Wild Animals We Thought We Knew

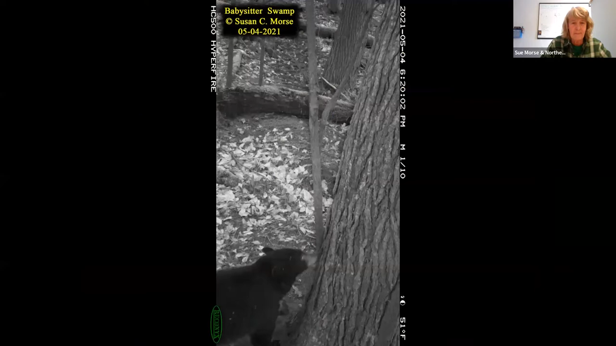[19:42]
There she is at a nearby additional babysitter tree. There's another female. Well, there you go. So this is flooring me because I'm realizing that there's far more sociability,
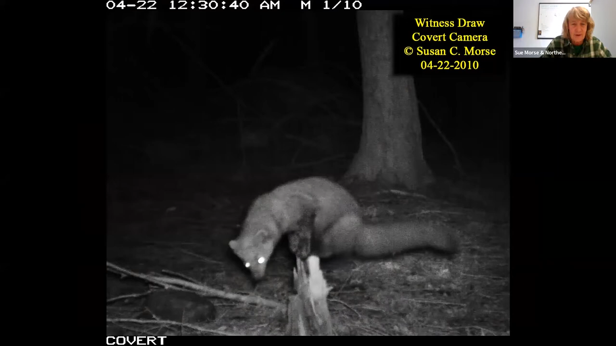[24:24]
I call them pokey uppies. And what they are scent marking stations that fishers use year-round. Here's a female fisher. She's on a pokey uppie and she's scent marking it by rubbing her stomach, her genitals, her nether end, as I call it. She may urinate on it. She may defecate beside it. She's all over it.
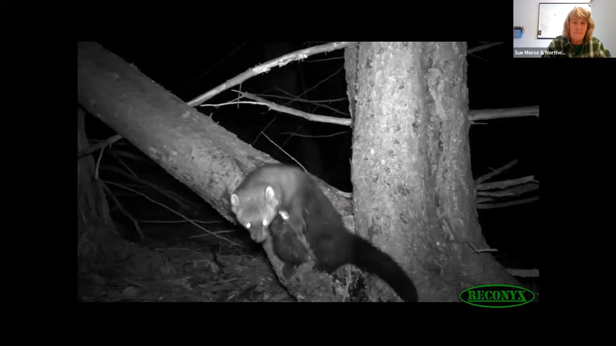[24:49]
Here's a tree that has a branch that sticks out from the root system. That's a lovely pokey uppie. So one of the things that's going on,
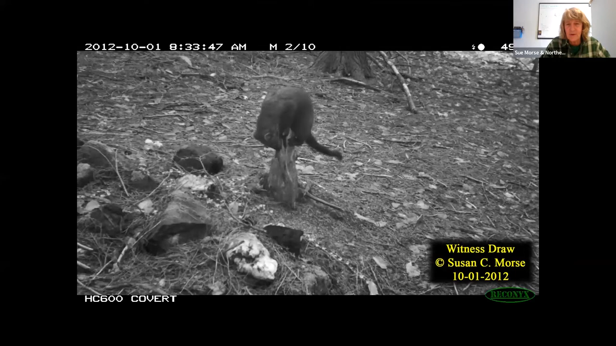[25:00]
and later on you'll see why I'm showing you this, is Part of what fishers are trying to do, per my hypothesis, is to get their hind feet, the surfaces of their hind feet, to rub on those pokey uppies. And that's leaving scent. There's glands. And even under a snowpack, with the pokey uppie completely buried in snow,
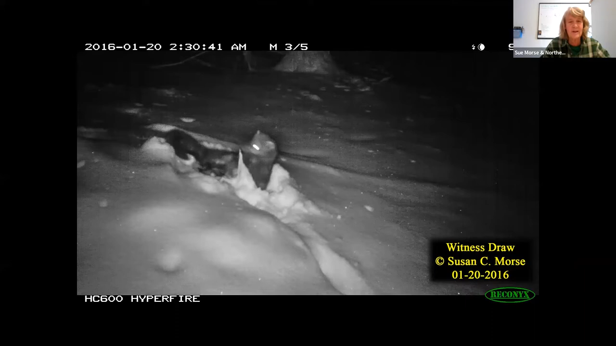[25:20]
my research has taught me the fishers know exactly where they are, and they're going to go there, period. That's what she's doing. She's gone to the pokey uppie. She's opened it up.
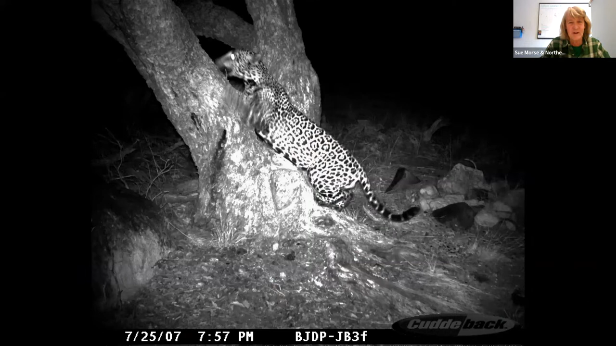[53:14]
because that's my specialty, like this big mesquite tree. And a month or so later, this is what they got. Guess what? With or without his sombrero, if he's just visiting from Mexico and not really living part of the time in the United States, why is he showing up at the same tree on the same trail again and again? So it's really exciting. And this is the country. So what do we do as citizens?